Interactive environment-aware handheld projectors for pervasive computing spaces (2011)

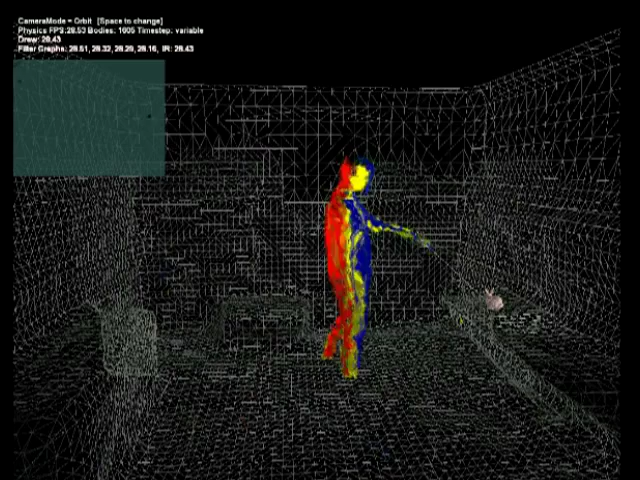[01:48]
This becomes very apparent when the data from each camera is merged.
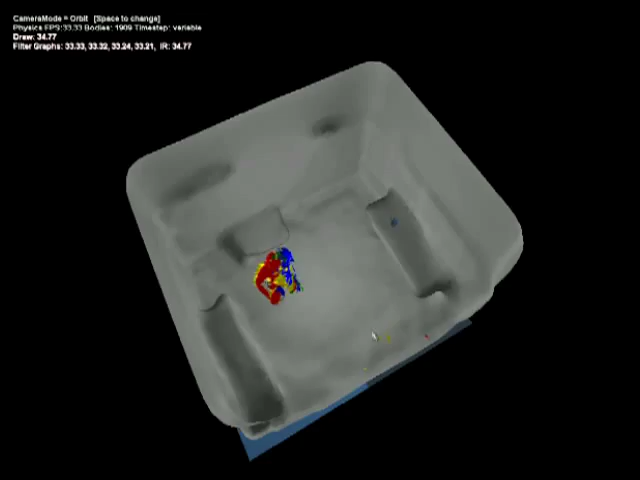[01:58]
Since the position and orientation of the handheld projector are tracked,
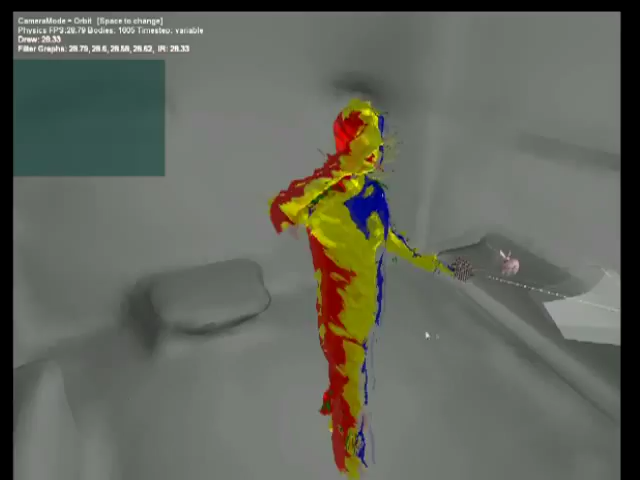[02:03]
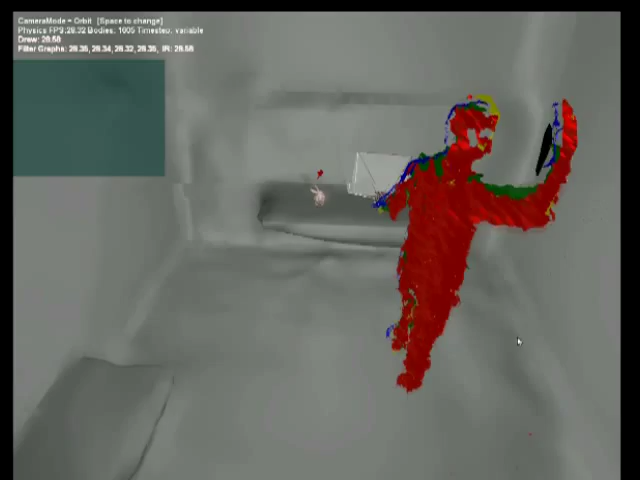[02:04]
the area which the projection shines onto is accurately modeled.
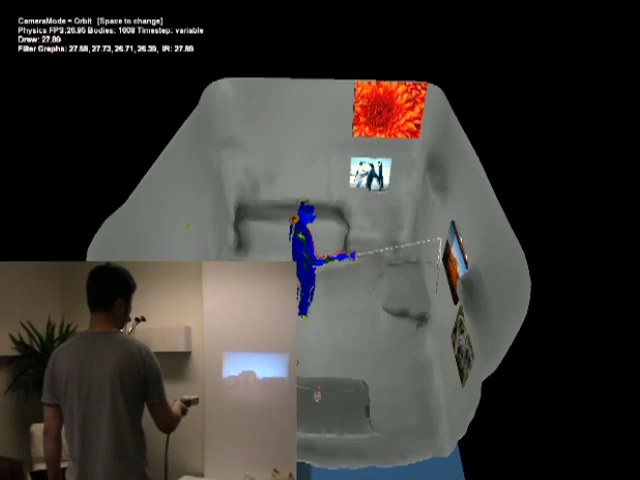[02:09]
It is possible to place virtual images within the modeled environment and reveal them in the real room as shown inset in the video by
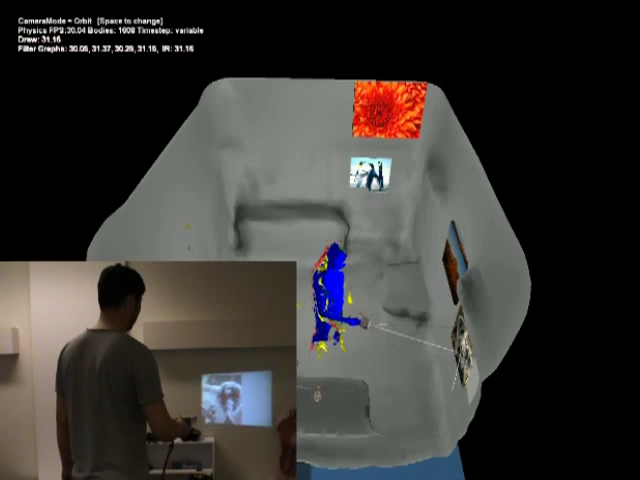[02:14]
shining the mobile projector on them in the manner of a virtual flashlight.
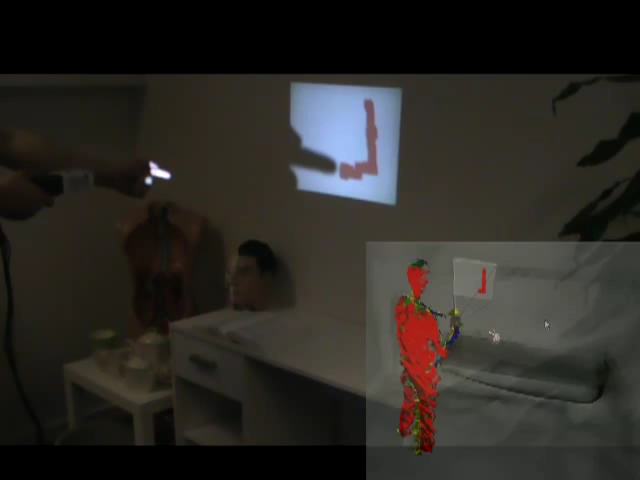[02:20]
We can detect shadow gestures using the built-in IR camera. Here, we show a virtual painting technique where the fingertip is used to project graphics onto the surface behind.
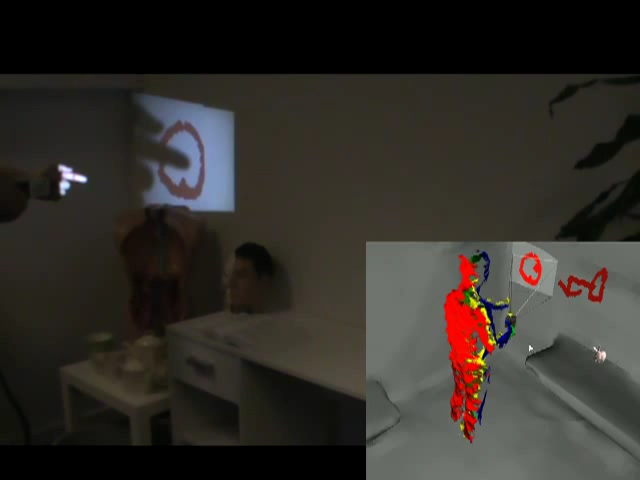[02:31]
Unlike before, this dynamic content may be fixed to any surface in the scene.
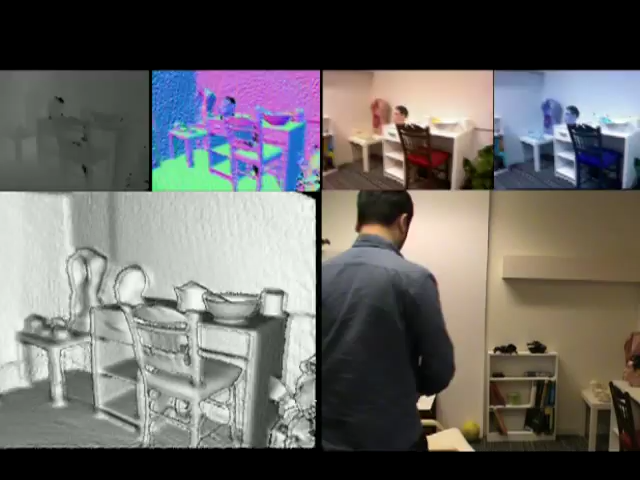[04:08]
Applying the SLAM technique to the real-time depth data, the system quickly builds a high-fidelity 3D model of the environment.